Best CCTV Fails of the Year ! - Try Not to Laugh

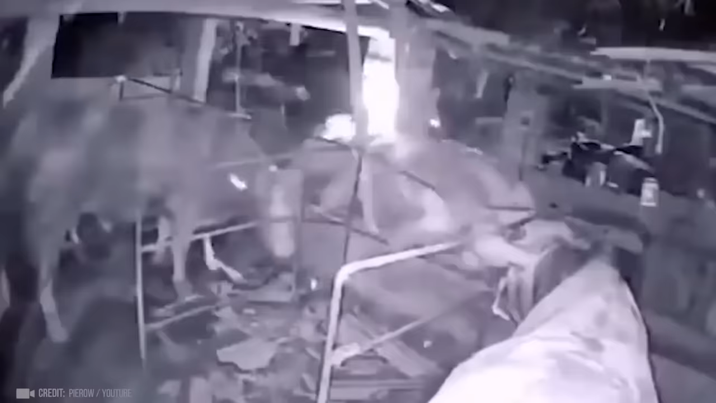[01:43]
Nothing to see here, just a cow that fell off a roof, got up, and continued walking. A day when you could get a $5 discount at a gas station if you performed a funny dance.
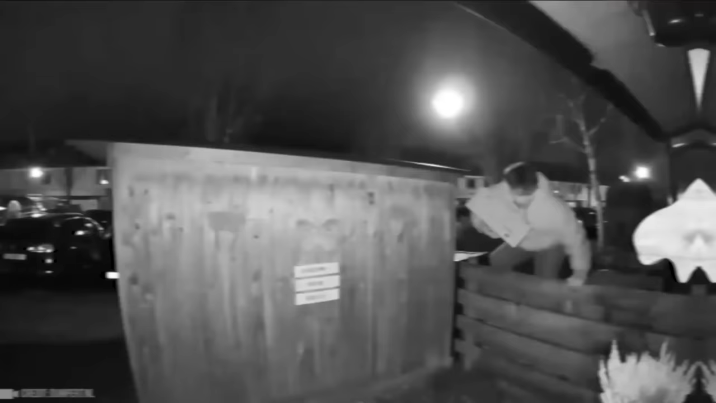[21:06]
For Amazon deliveries there are no bounds.
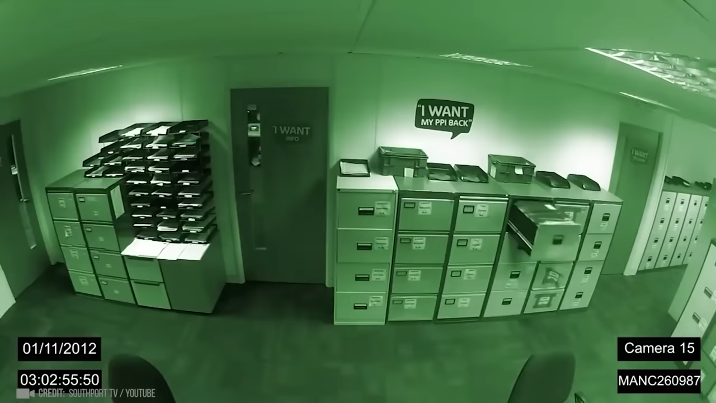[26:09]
And in a Manchester office something or someone likes to open filing cabinet drawers and tossing papers around.
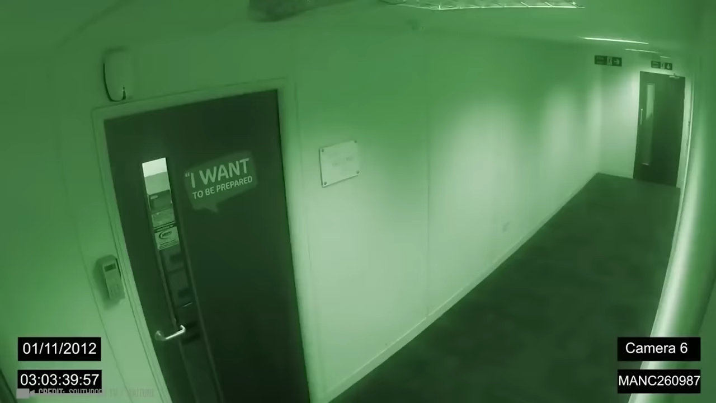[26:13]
A poltergeist? We're not sure. But it doesn't look like a fake either. What do you think?
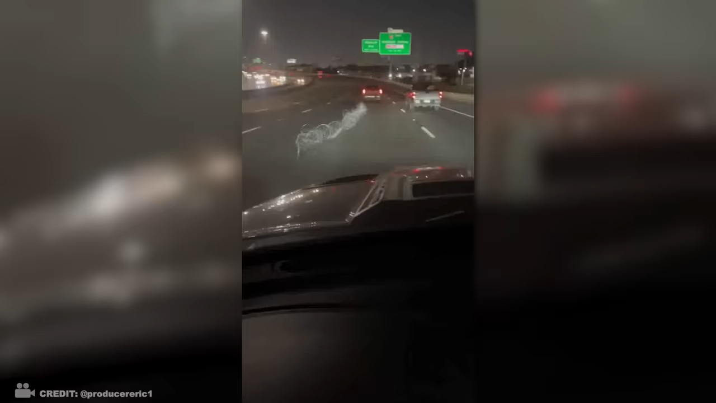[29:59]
That's one way to maintain a safe distance from other cars.